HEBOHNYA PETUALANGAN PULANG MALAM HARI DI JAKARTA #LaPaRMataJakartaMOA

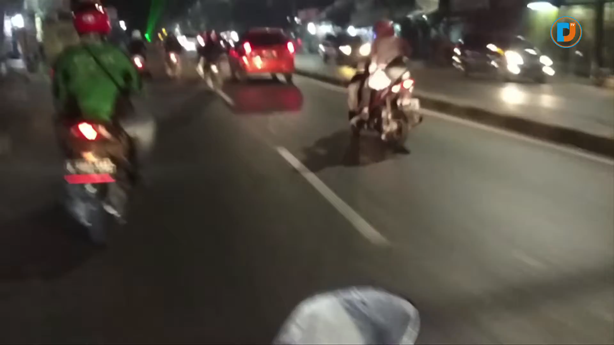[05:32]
Ternyata suasana jalan masih padat ya, yuk. Mungkin karena kita pulang lebih cepat. Kita lihat trotoar bagus sekali.